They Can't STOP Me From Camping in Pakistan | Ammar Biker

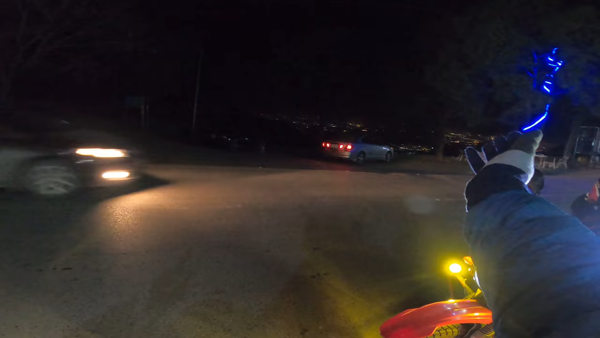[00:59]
इस दिन नाइट का व्यू बहुत कमाल का है।
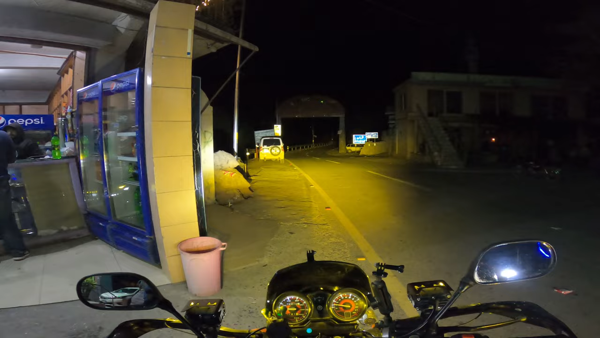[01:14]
वेलकम टू खैबर पख्तूनख्वा, यहाँ से हम इस्लामाबाद का एग्जिट कर रहे हैं और हरिपुर खैबर पख्तूनख्वा में इंटर हो रहे हैं। चलें जी कैंपिंग स्पॉट की तरफ, हमने ऑफ रोडिंग यहाँ से स्टार्ट कर दी है,
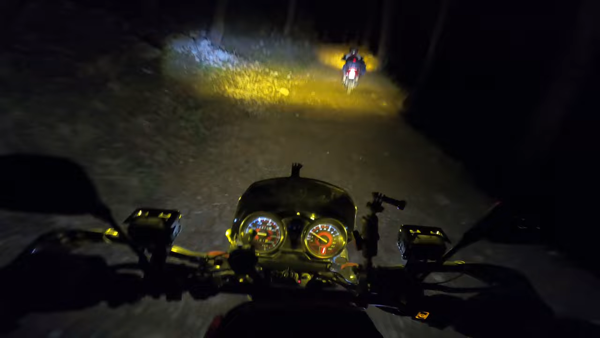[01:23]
बस जल्दी से कैंपिंग स्पॉट पे पहुँचते हैं ताकि हम अपने कैंप वगैरह लगाएं। एंड लेट्स होप फॉर द बेस्ट कि अल्लाह करे अब किसी किस्म का कोई मसला परेशानी ना हो और हम अच्छे से कैंप कर लें, क्योंकि अभी जो है ना टाइम अच्छा खासा हो गया है।